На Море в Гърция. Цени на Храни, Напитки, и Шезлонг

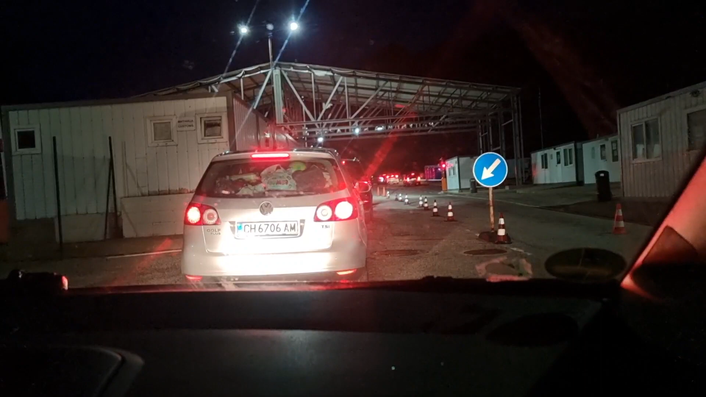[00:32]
5 часа сутринта и сме на КПП Маказа. Има само 3-4 коли пред нас. Ще изследваме там морето, цените по заведенията, какви са, шезлонгите, колко струват. Трябваше да вземем още 5-6 банички, започнах толкова днева.